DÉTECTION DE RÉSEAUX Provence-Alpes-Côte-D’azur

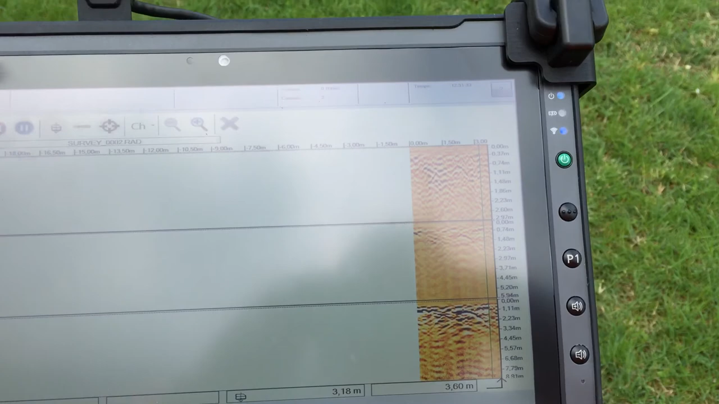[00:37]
On le voit bien sur l'écran.
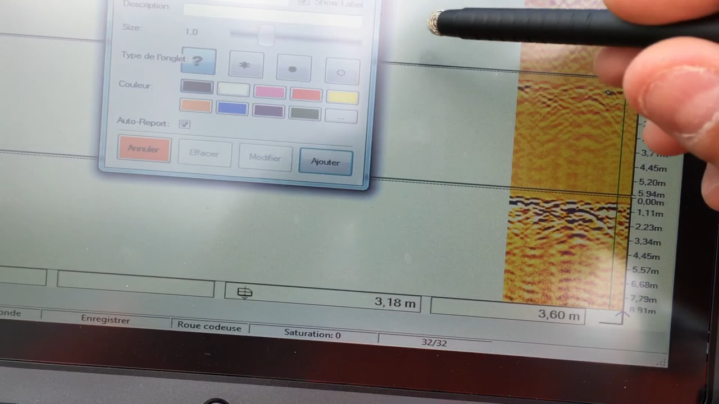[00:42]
Comme indiqué sur l'écran, le réseau d'eau potable.